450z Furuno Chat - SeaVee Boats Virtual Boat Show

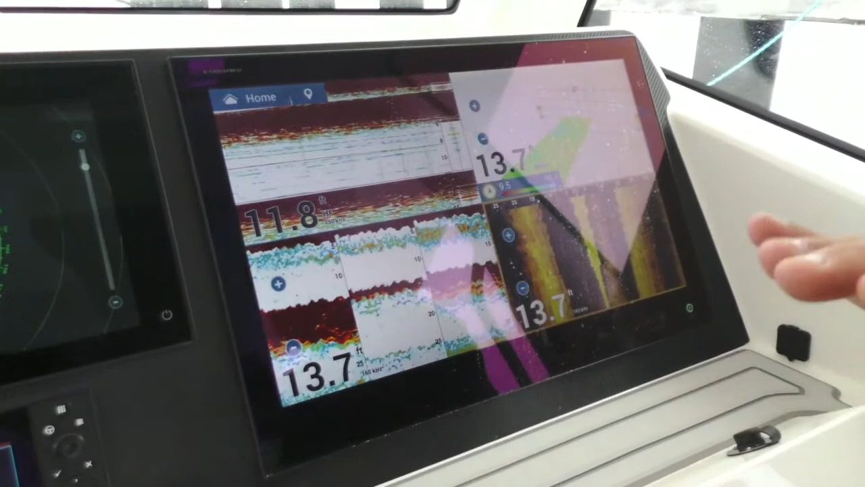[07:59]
And we have two of them on this vessel. Wow. And they are being powered by our TZT2 black box unit.
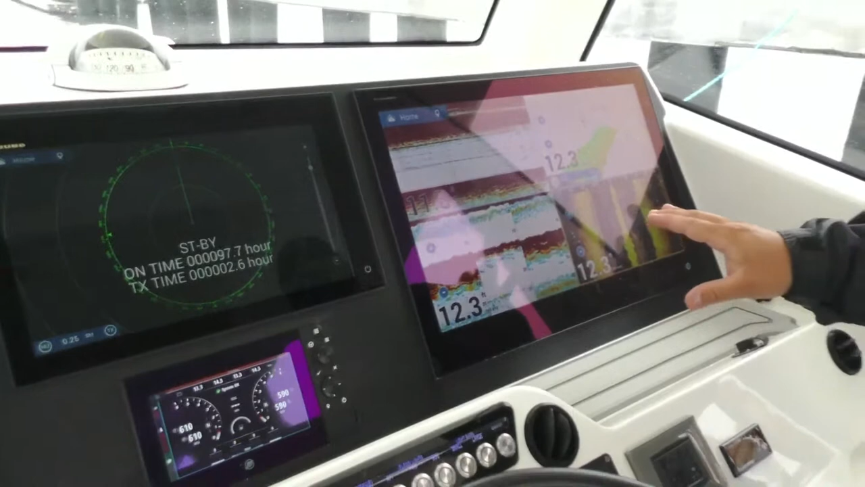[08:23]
So we can do a 17, we can do a 19, we can do a 24, we can do a 32.
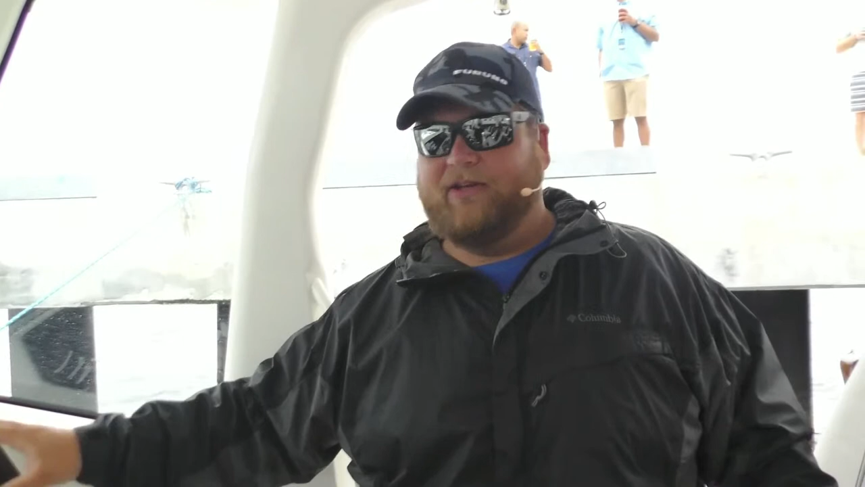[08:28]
We can go up to a 55-foot touchscreen if somebody wanted to. They got the big enough boat. Really?
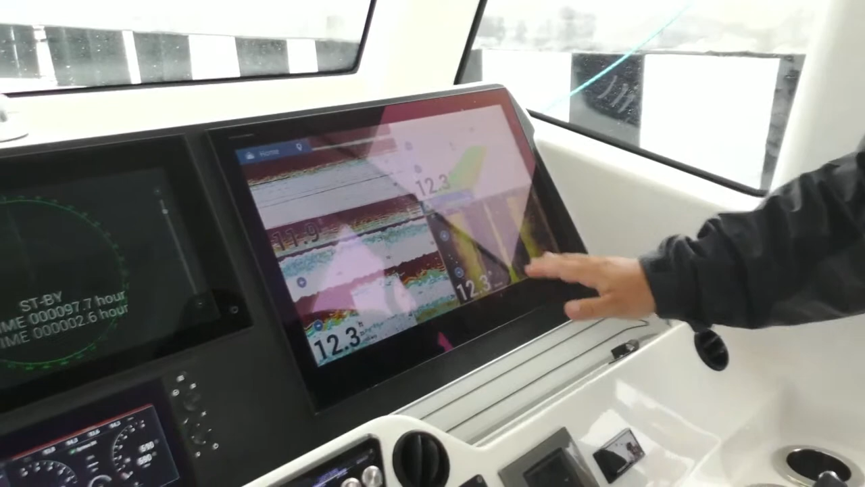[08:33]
Of course, we've seen a few of those here around Rybovich. So, oh, yeah, I'm sure. You know. But, yes, we have the TZT2BB is powering these two big monitors here.
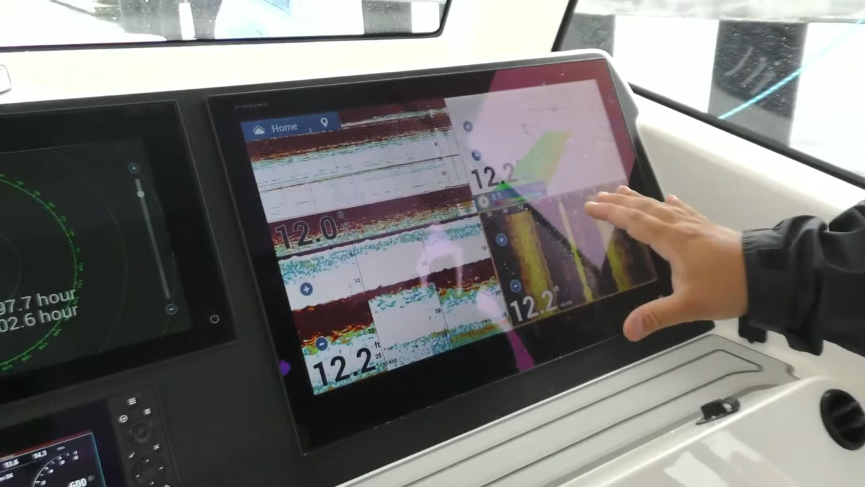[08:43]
Then we have another 16-inch TZT3 in the middle.
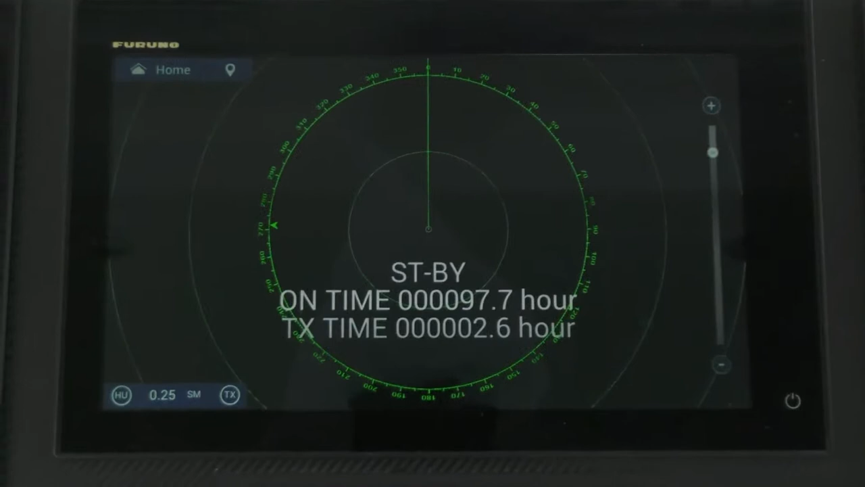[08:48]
And with our new version 7 software for the TZT2 system, this is a seamless integration.
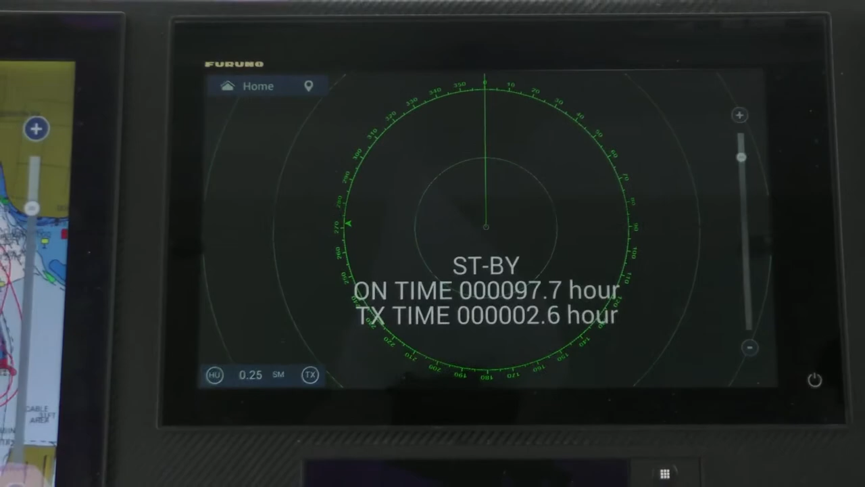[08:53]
They're going to all work exactly the same.
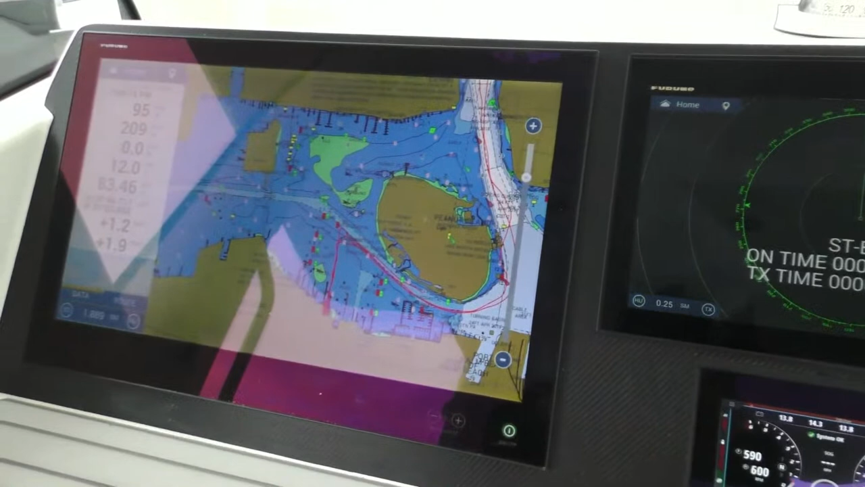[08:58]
The presentation and the user interface are going to be exactly the same across the 2BB and the TZT3 line.
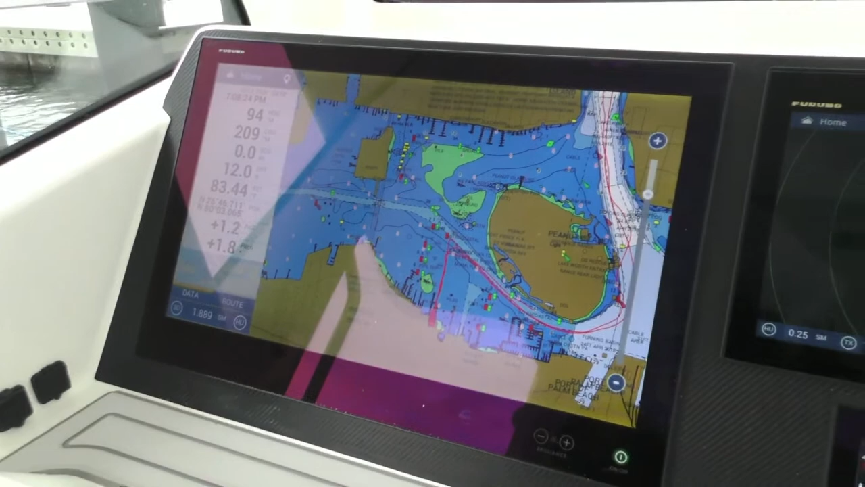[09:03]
If you want to take a look at this starboard screen,
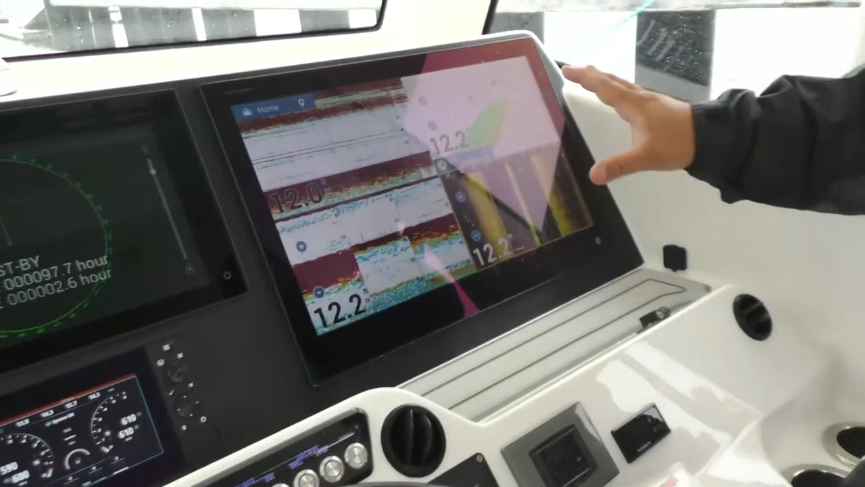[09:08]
what we have being displayed is we are showing our quad screen, and we are showing four
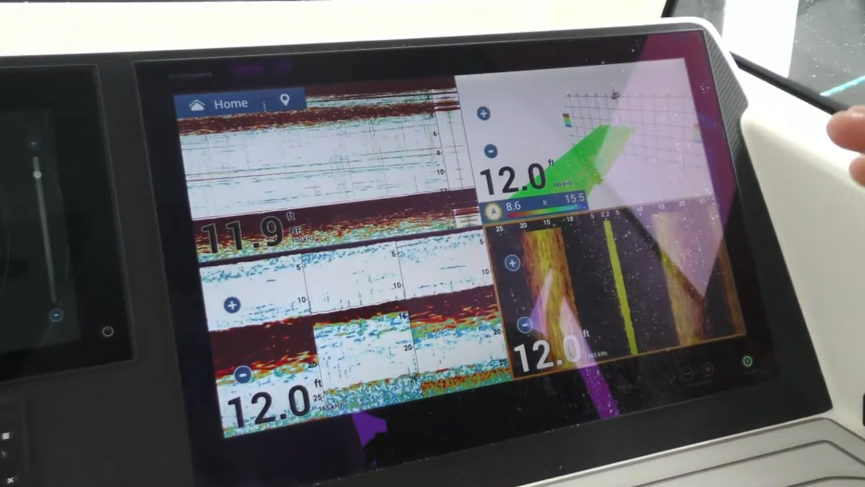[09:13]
different fish finder presentations on this screen. Oh, wow. So what we're looking at is we have our DFF 3D, which is our multi-beam sonar,
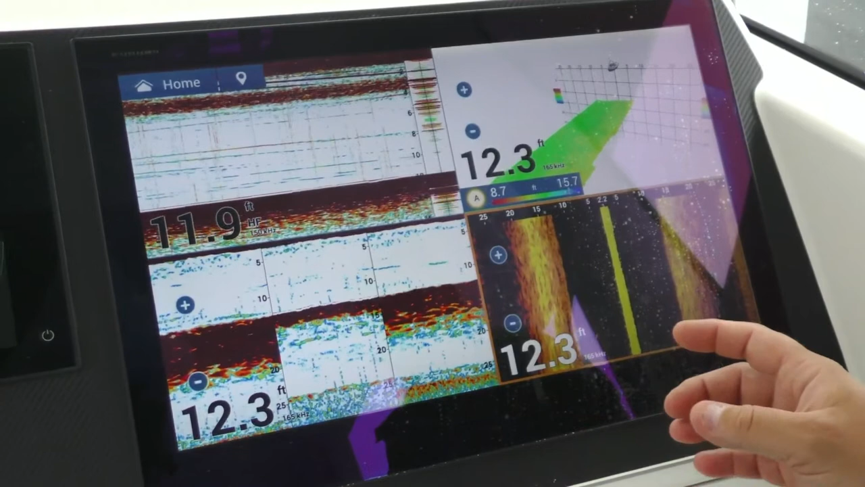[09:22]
which is capable of showing us our 3D sounder history.
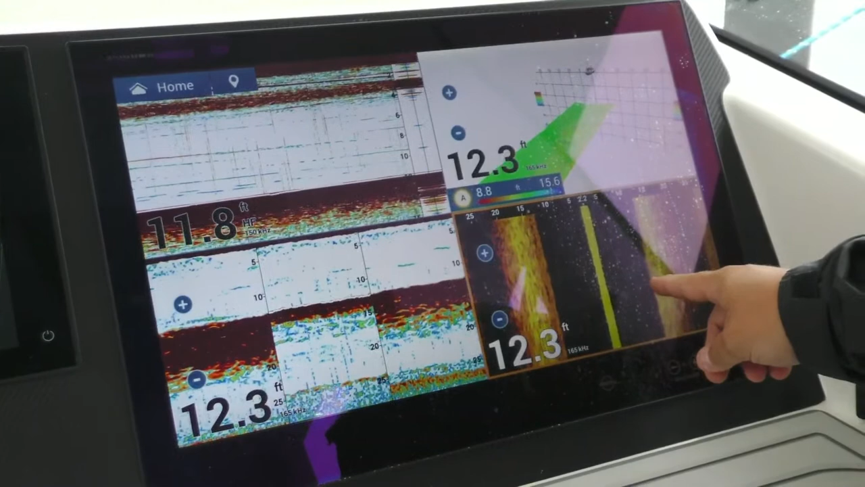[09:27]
We have our side scan, and we have our triple beam fish finder.
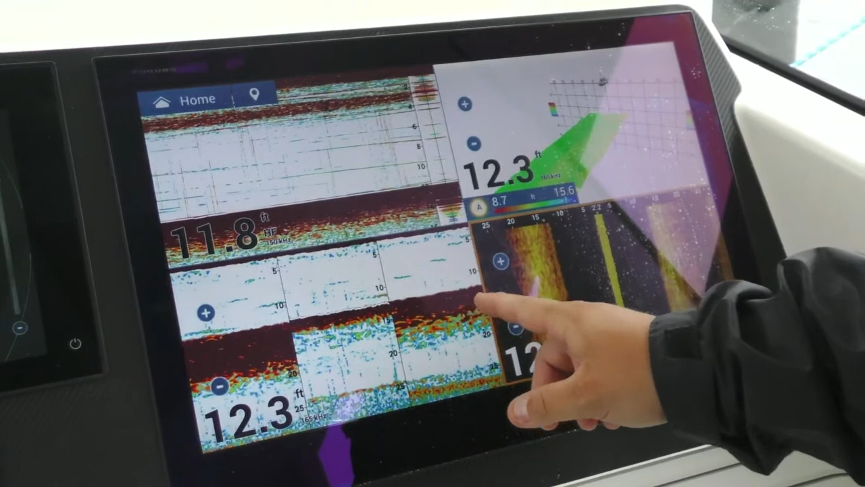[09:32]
Now, this DFF 3D is going to shoot a beam at 120 degrees off the face of the transducer. So what we're going to do is we're going to be able to see really far out to the sides,
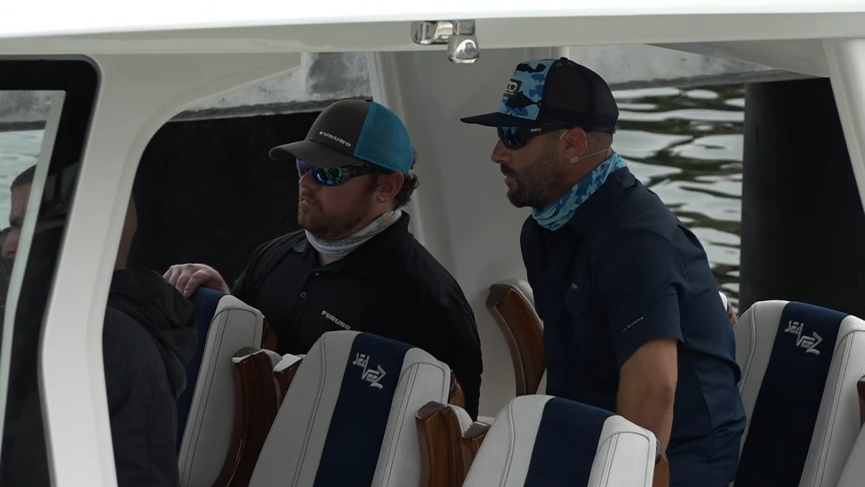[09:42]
but we can also see upwards of depths over 600 feet deep with this 3D. Really?
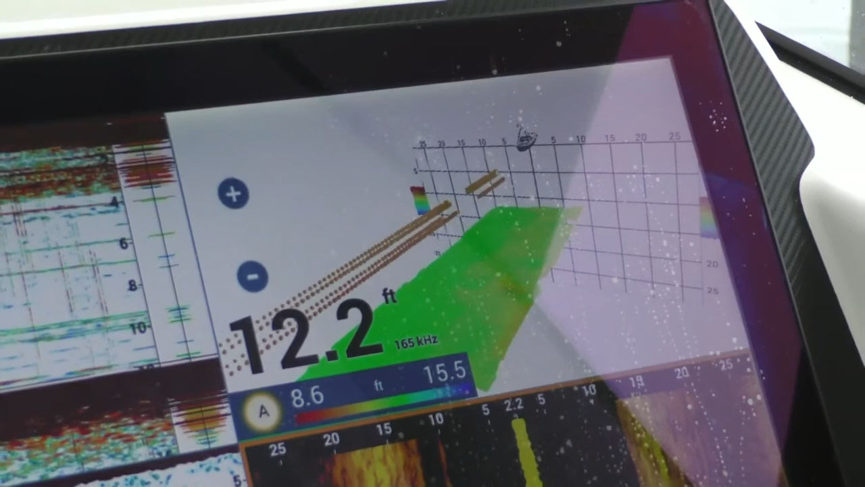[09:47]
On screen: depth 12.2 ft
So if you're doing some bottom fishing, you know, whether you're in 200 or 300 or out to 500 or 600 feet,
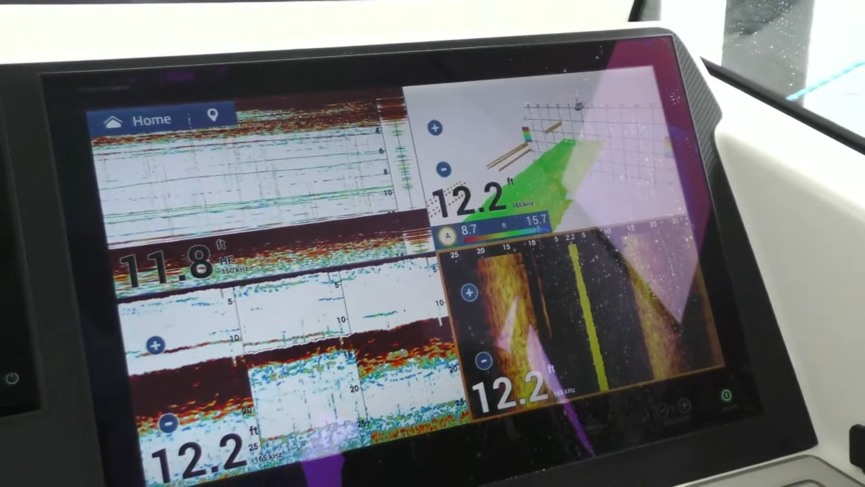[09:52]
you're going to have a lot of situational awareness of what is around the boat. Where are the fish around the boat? Where is the structure? So that's really going to make a difference for when you're trying to fish and you're trying to,
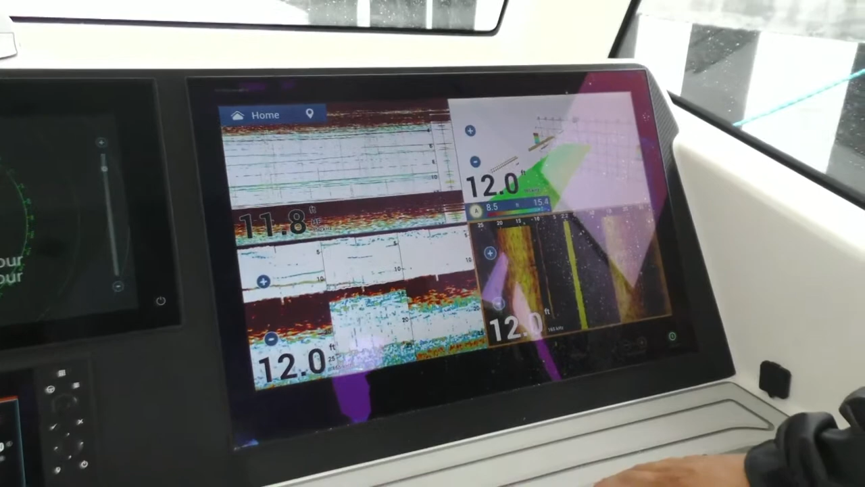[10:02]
you know, see what's around you, you know, having the ability to do so that. You're basically mapping out the bottom in 3D. And as you overlay and overlap a singular area, it's going to continue growing that map.
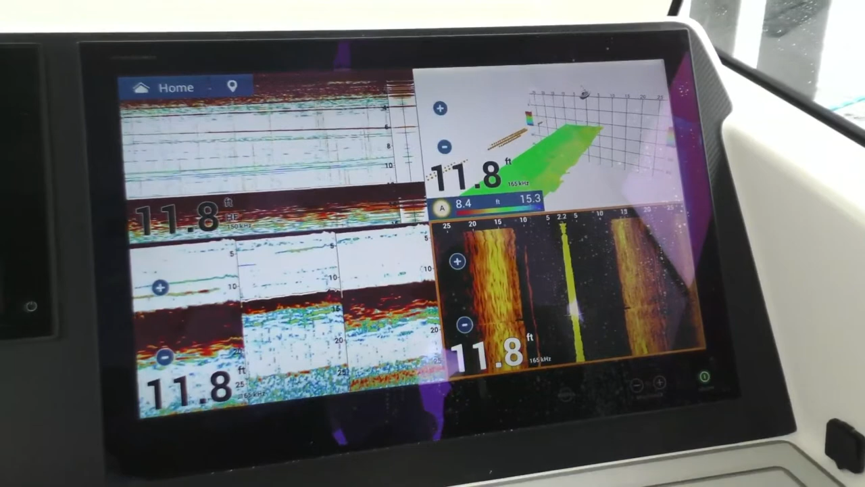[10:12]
On screen: depth 11.8 ft
Is that what you're doing? Or, well, you know, in a future software update,
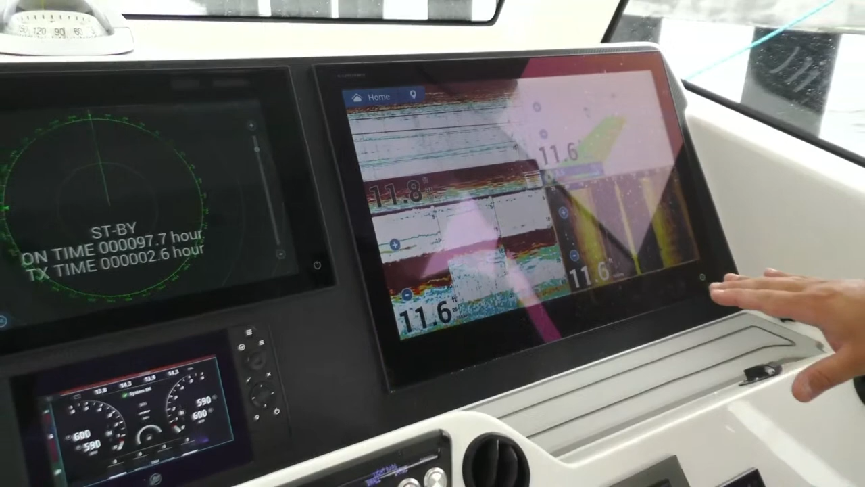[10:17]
you know, with TZT3, our hope is to be able to take this
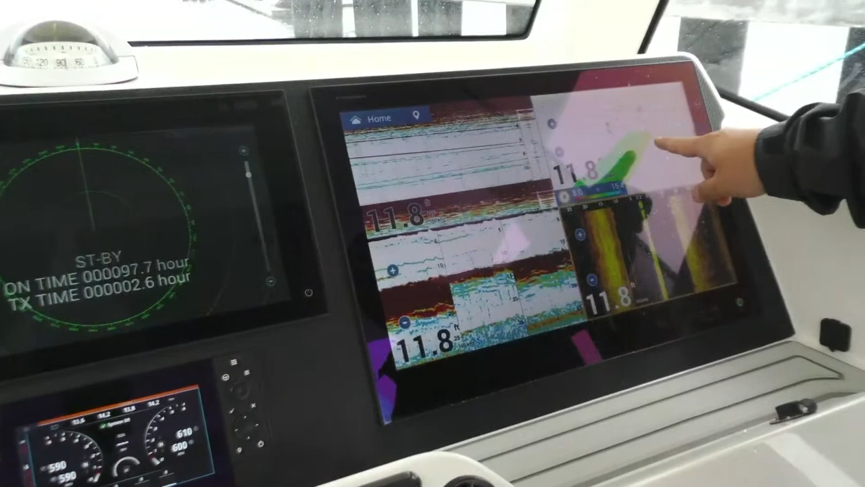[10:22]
3D map here that we're generating and overlay that onto our chart. Okay.